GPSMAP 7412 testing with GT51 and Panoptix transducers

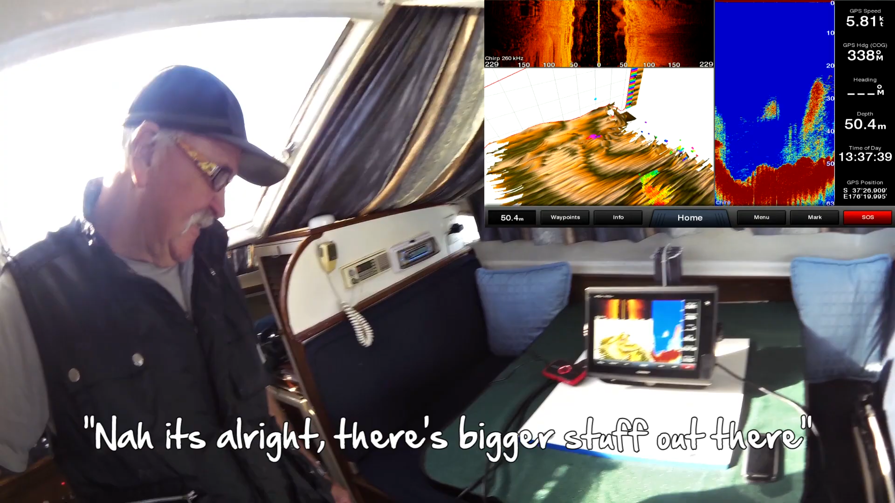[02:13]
On screen: depth 50.4 m
I guess you can see a couple of big fish right on the outskirts of that school there.
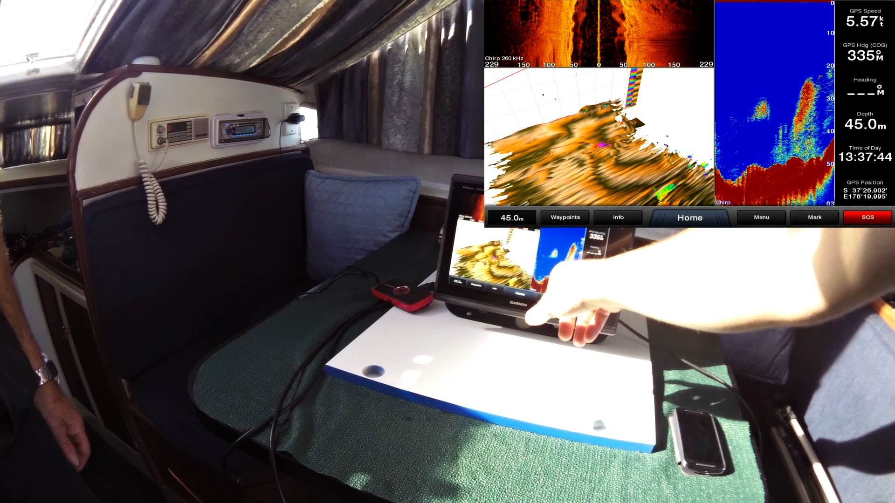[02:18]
On screen: depth 45.0 m
Really see what's going on with it.
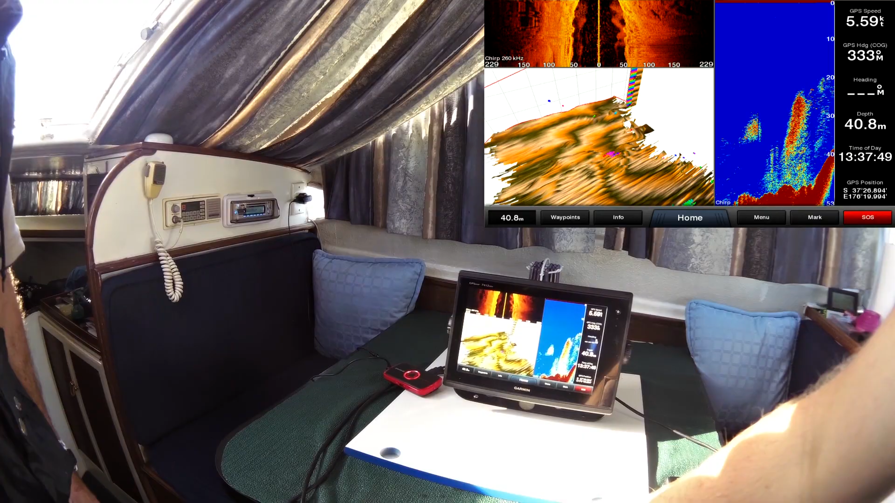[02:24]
On screen: depth 40.8 m, speed 5.59 kn
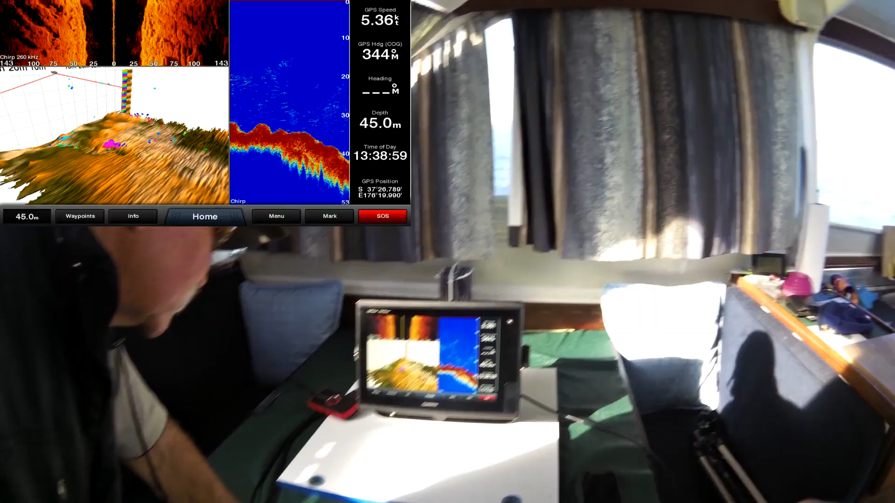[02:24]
On screen: depth 45.0 m
I like this where you can see the gullies.
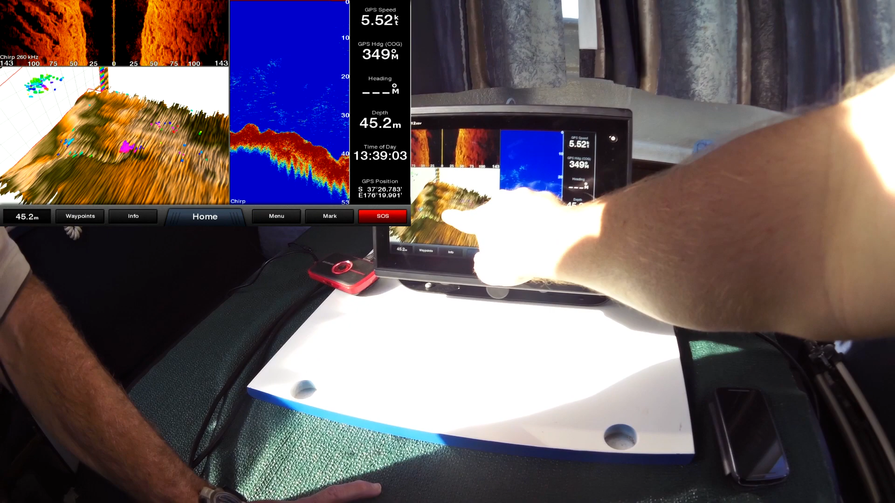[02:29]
On screen: depth 45.2 m
You can really catch the gullies and what's going on with the different rocks or something.
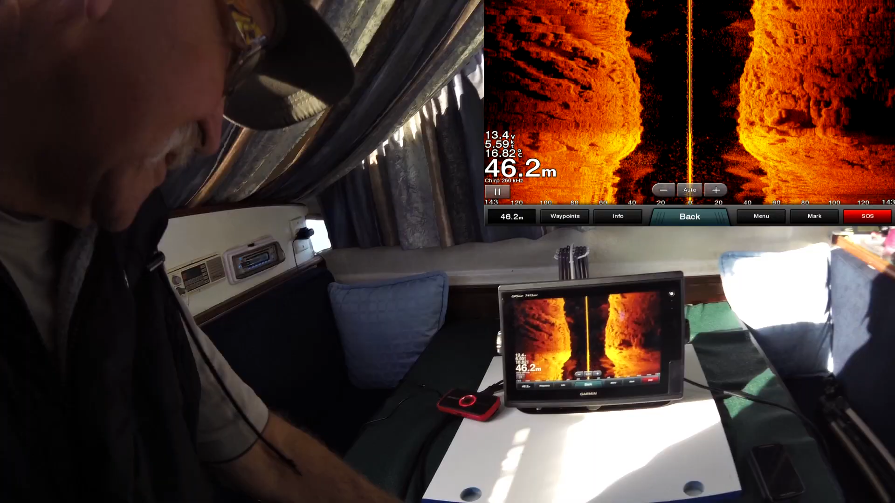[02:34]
On screen: depth 46.2 m
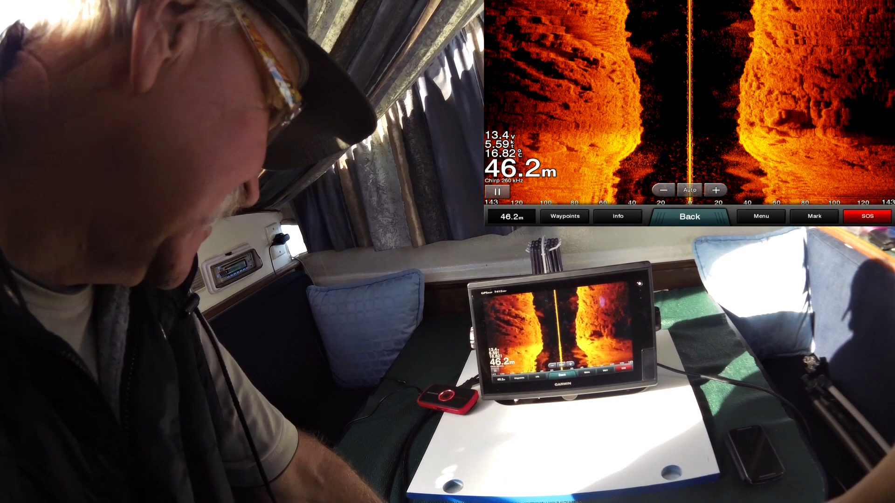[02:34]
On screen: depth 46.2 m
That's amazing isn't it? Look at all the details. Yeah. Look at that.
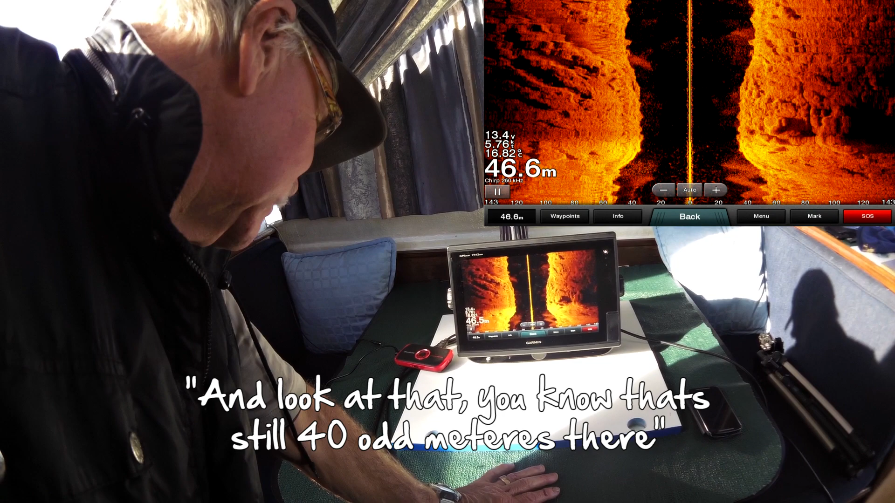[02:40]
On screen: depth 46.6 m
That's still 40 odd metres there. Yeah I know. I mean that's what old side scan used to do.
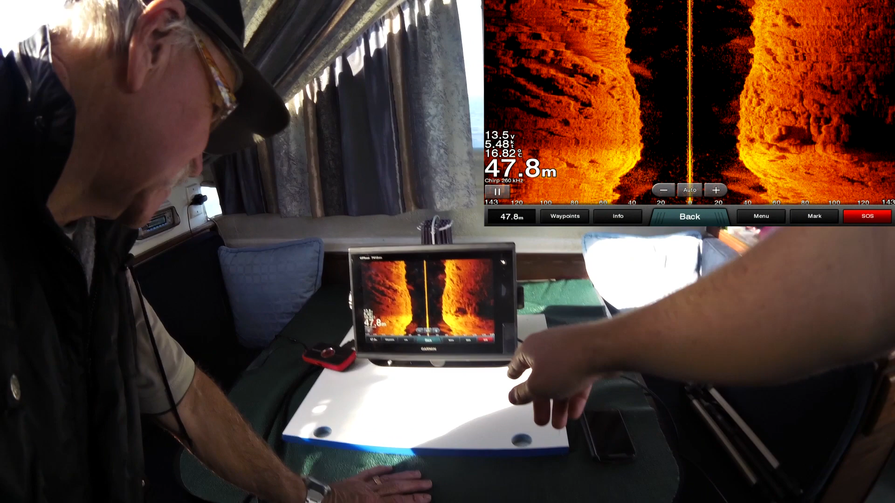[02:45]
On screen: depth 47.8 m
Now old side scan was 50 metres and it's pretty clear as day.
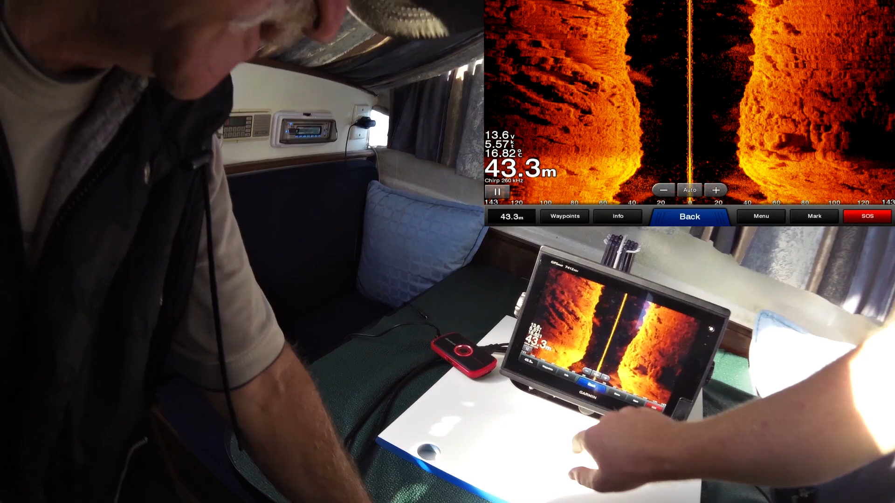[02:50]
On screen: depth 43.3 m
Unreal.
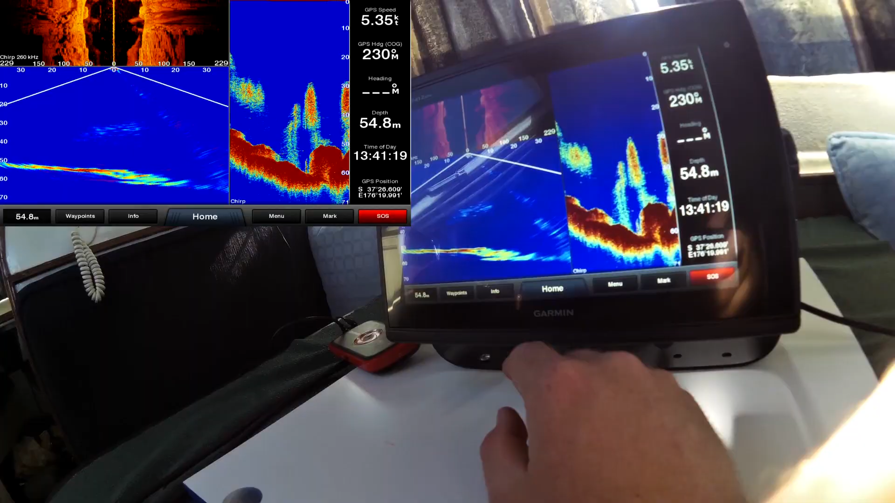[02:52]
On screen: depth 54.8 m
We're looking at this just a sonar view but if we do see some fish that we want to catch, I'm just swiping back there.
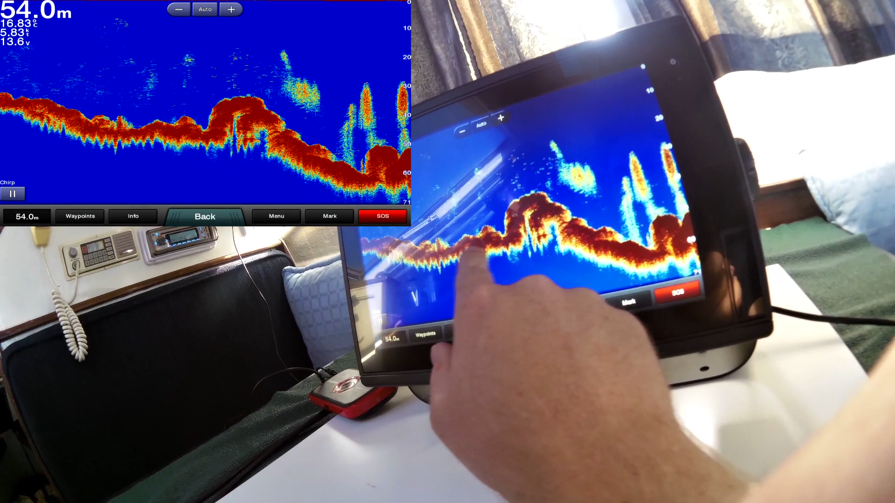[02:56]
On screen: depth 54.0 m
Let's say we wanted to get that kingfish there.
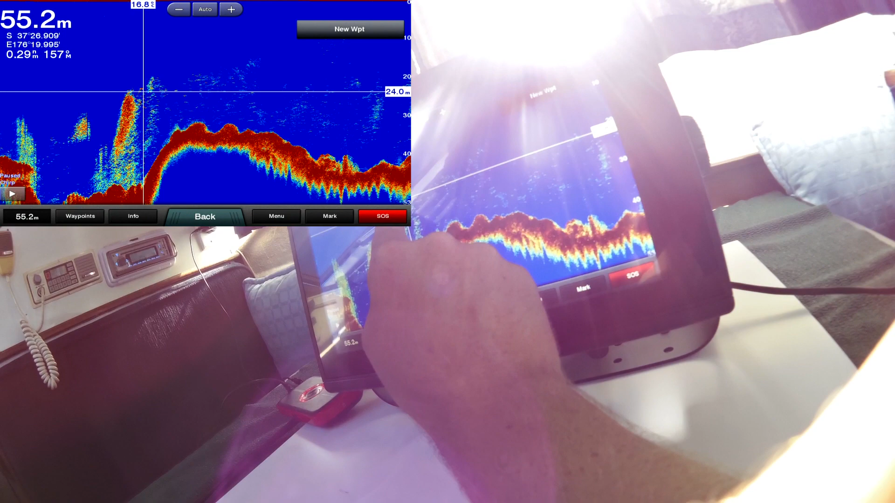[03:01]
On screen: depth 55.2 m
Put my finger on it. Make a new way point.
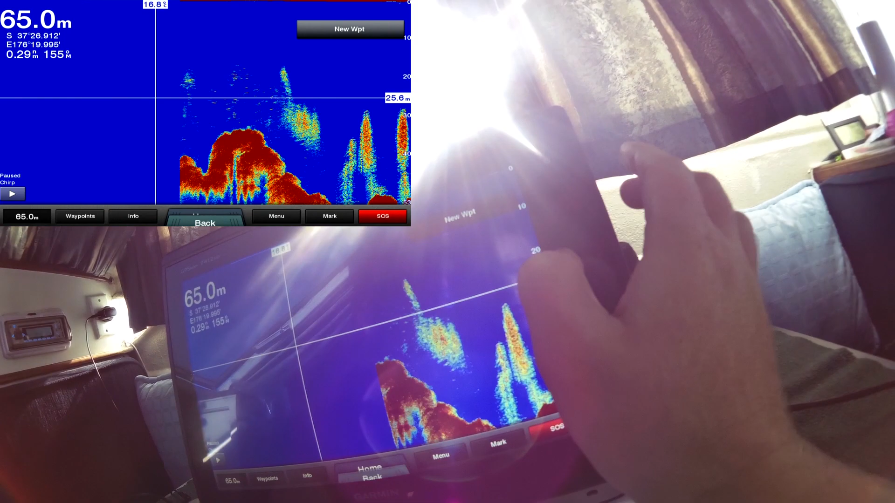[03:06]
On screen: depth 65.0 m
Now after we've done that we can go back to, well let's say a
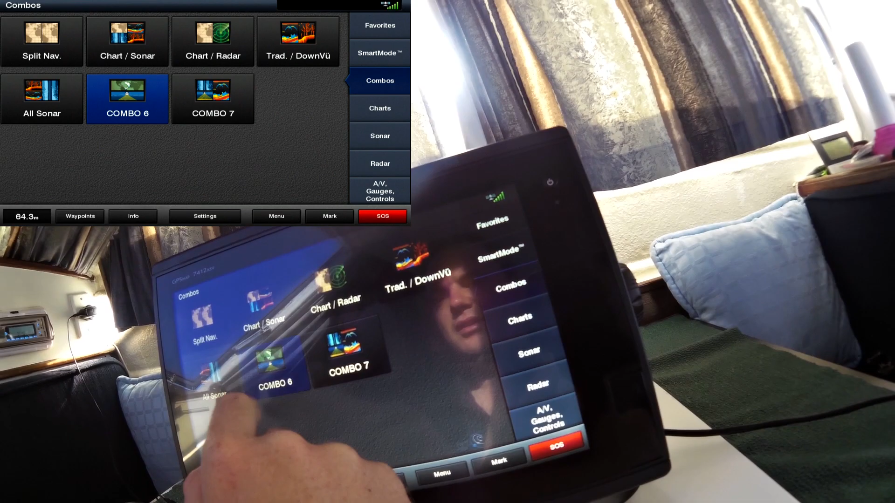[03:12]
combo with the panoptics and the nav chart.
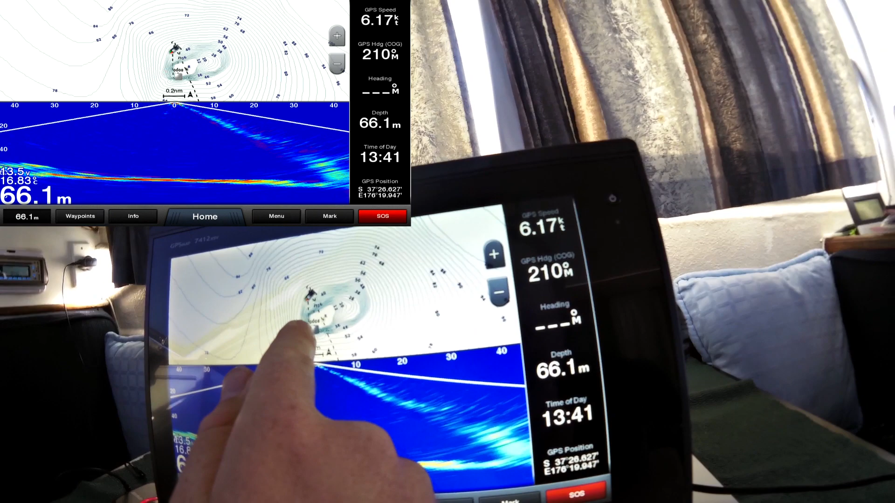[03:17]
On screen: depth 66.1 m, speed 6.17 kn
And you can see our way point there, 0008 which is obviously where that fish was.
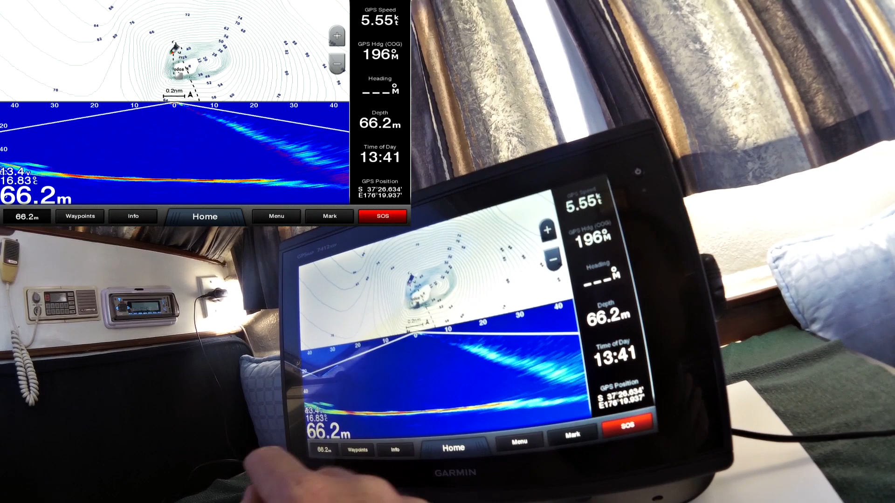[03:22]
On screen: depth 66.2 m
The other thing which I'd like to point out is this shadow here on the starboard side of the boat, that's actually from the rudder.
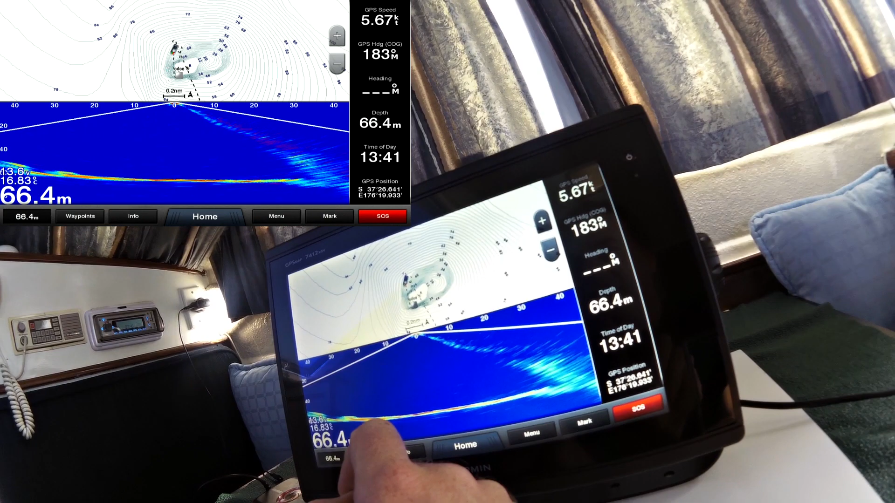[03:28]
On screen: depth 66.4 m
The rudder's in the way with this installation. It's just a temporary install.
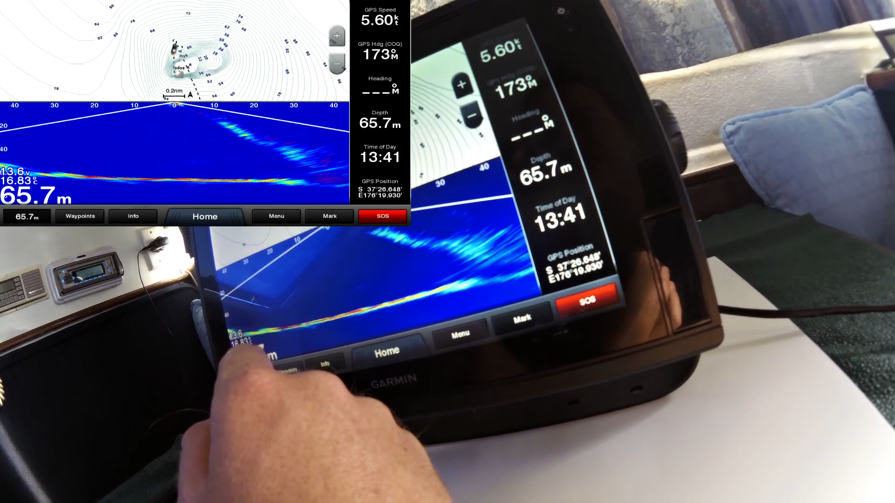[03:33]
On screen: depth 65.7 m
Unfortunately there's no way around that. So this is where we've been playing around obviously it's Penguin Shoals,